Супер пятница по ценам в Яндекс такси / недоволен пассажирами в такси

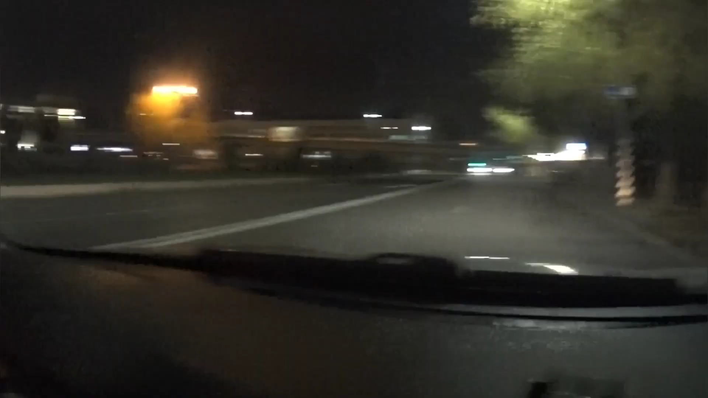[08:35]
Вот тут вот. Раньше можно было повернуть налево и считай ты на вокзале. А тут теперь двойной сплошной нарисовали.
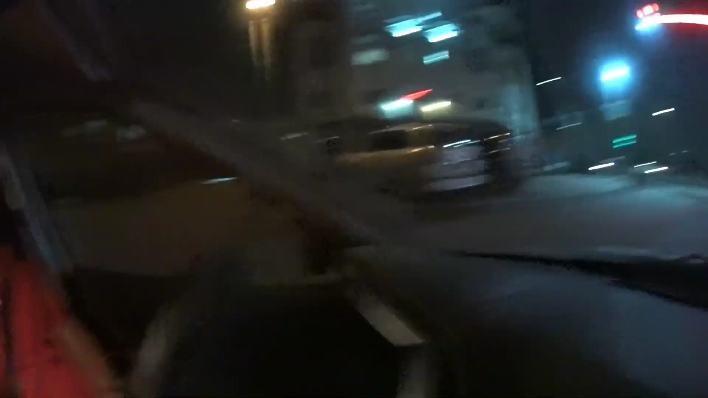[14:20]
Кстати, вот на Иртышской тут Олиуэ поставили светофор. Раньше светофора не было. Очень неудобно было сюда поворачивать.